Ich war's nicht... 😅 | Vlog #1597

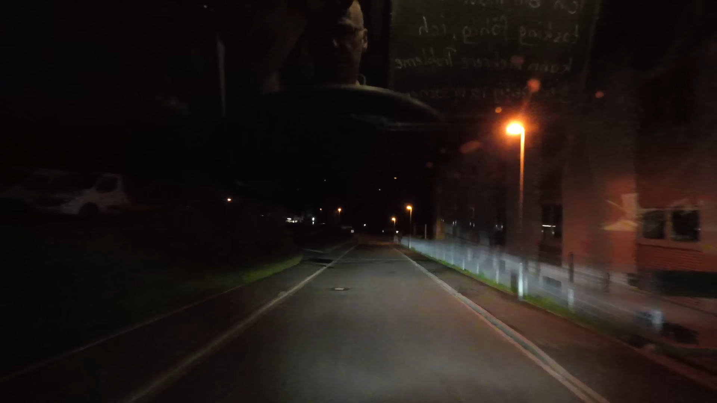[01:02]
Guckt euch mal die Bodenwelle hier an. So, wir fahren jetzt nach Parsdorf. Aber ich denke mal, wir fahren gleich die 93 runter und dann unten Dreieck Holledau auf der 9. Weil nämlich bei Greding unten ist ein LKW-Unfall.